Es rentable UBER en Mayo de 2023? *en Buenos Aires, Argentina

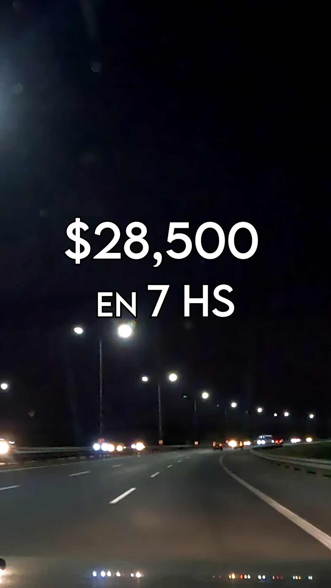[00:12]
generé 28.500 pesos de ganancias. Les quiero mostrar los 25 viajes que hice en este lapso de tiempo para que sepan qué tipo de viajes son los que hago y la zona por la que ando.
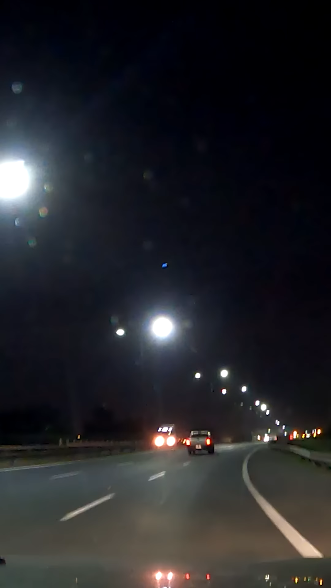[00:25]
Viaje número 1. Empecé a las 9 pm, eso lo pueden ver acá, el horario en el que inicia cada viaje.